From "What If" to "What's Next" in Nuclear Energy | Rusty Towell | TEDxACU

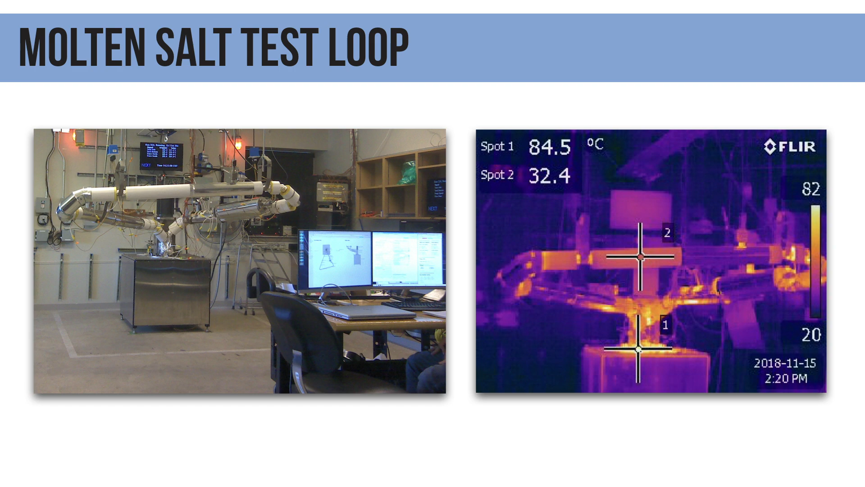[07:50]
The picture on the right shows the same loop, but it's a thermal image, so it tells you the difference in temperature.
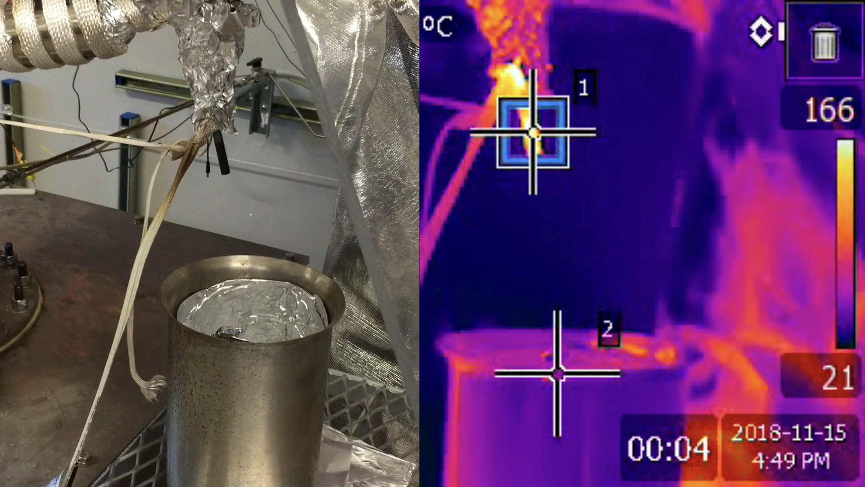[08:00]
So you can see that while the loop appears in the picture on the left the same as it would if it was room temperature, the image on the right confirms that it's at higher temperature.
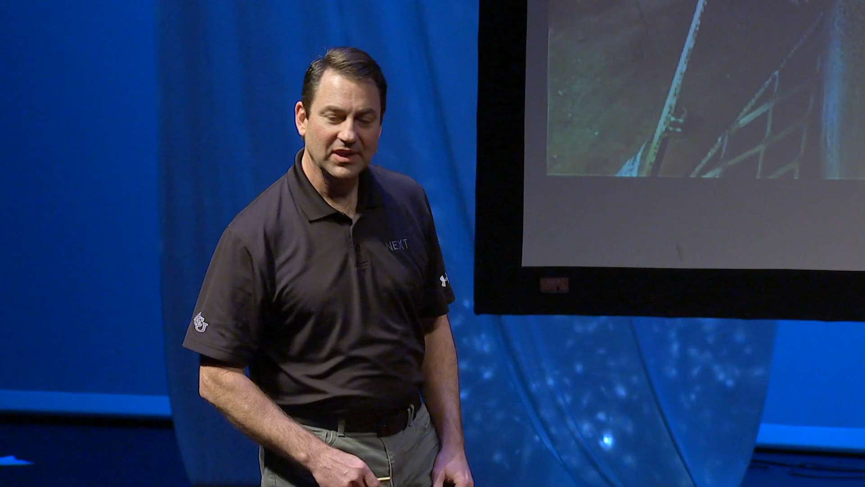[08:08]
This is an exciting day for us in the lab. This was the day we first saw salt flow with our own eyes. So in the loop, we had a little spigot where we turned a valve and allowed that salt to flow in.
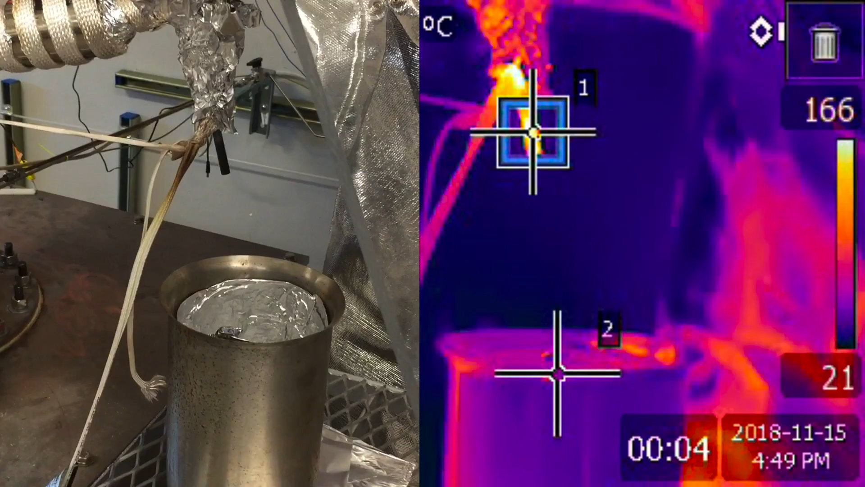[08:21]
On screen: scale top 166°C, scale bottom 21°C
And the image on the left, you can see that salt start to flow out of the spigot into a bucket, and on the right, you can see the temperature of that salt. The salt's very hot. So while it looks like water, it's not splashing to steam.
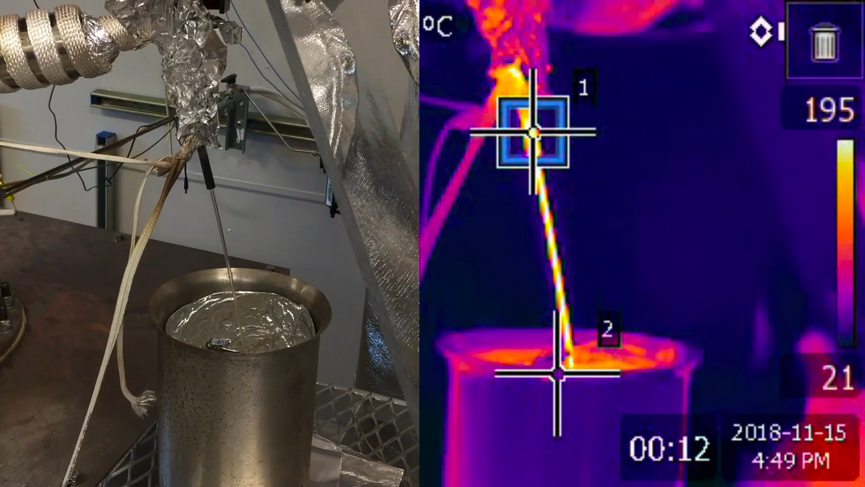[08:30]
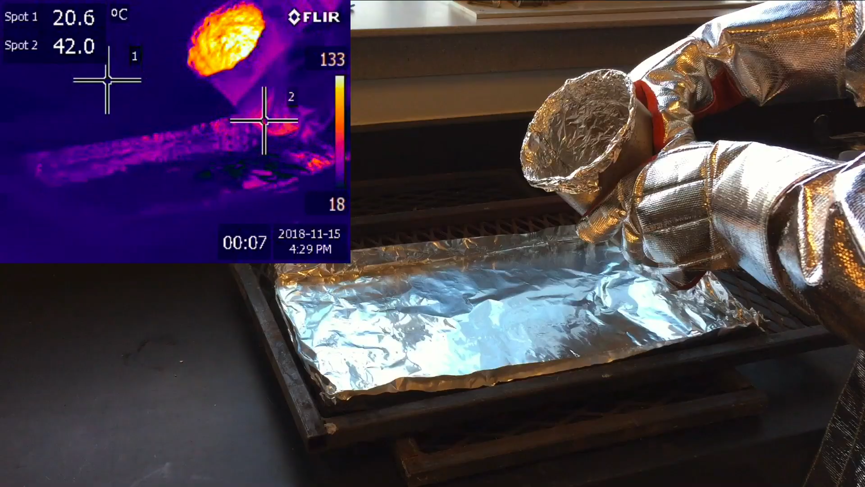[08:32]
Even though it's 100 degrees centigrade, it's staying in a liquid form. That's what the salt does, and that's why it's so safe. That's one of the safety features of a reactor that uses this as a coolant.
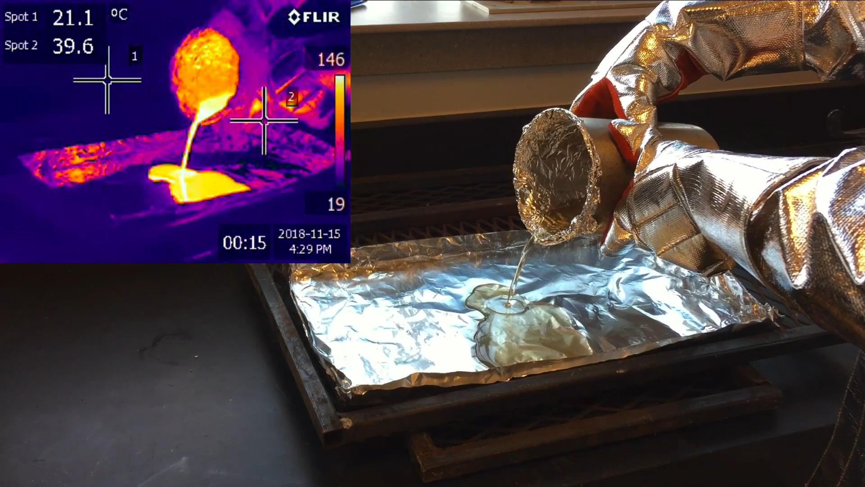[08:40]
If there was a leak, what would the coolant do? It would drip to the ground, it would cool off to room temperature and become a solid.
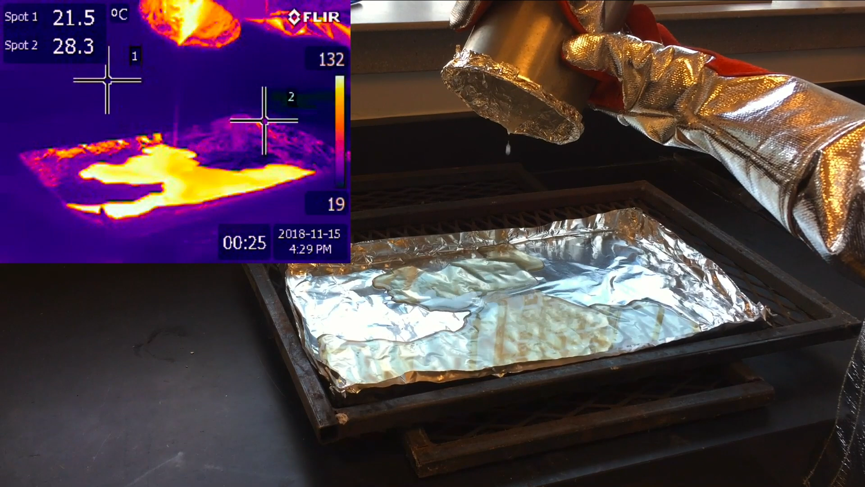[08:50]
Here that salt is being poured out into a large container to allow it to cool, and you can still see the picture on the left, the temperature of it, very, very high temperature, but as it cools down to room temperature, it becomes a solid again.